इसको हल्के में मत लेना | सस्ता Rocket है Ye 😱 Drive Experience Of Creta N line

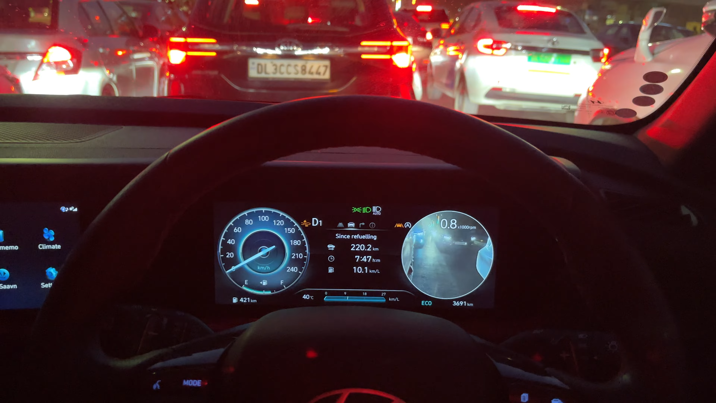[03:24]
اور دکھوں یہ دیکھو 360 کا ایسے مزے ہیں اس میں دونوں ڈائلز میں ایسے آ جاتی ہے پورا ڈیجٹل ہے اپنا پورا میٹے ڈیجٹل ہے کوئی سینا لوگ نہیں ہے بس ہی فینشنگ اسی دیئے کہ انو لوگ لگے باقی پورا ڈیجٹل ہے باقی بھائی ہم نے رائٹ کا وہ دیا ہے تو یہاں پہ بھی ایک وارننگ ملتی ہے اپنے کو اس میں دکھاؤں گو نا سائیڈ میرر میں سائیڈ میرر میں اپنے کو وارننگ ملتی ہے
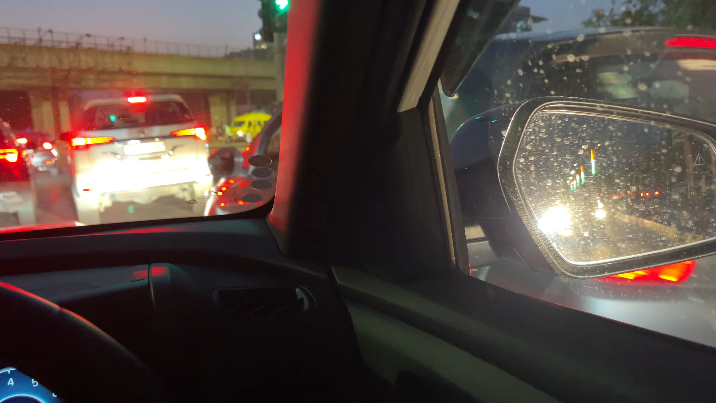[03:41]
اب یہ آنی رہی ہے کوئی گاڑی پیچھے ہے نہیں کوئی بھی تو
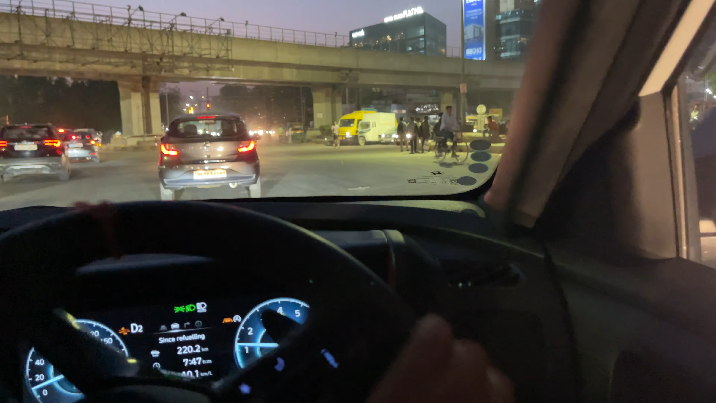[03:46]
یہ دیکھ لو بھائی اپنے کو جل گیا نا بھائی کیمرہ کوالیٹی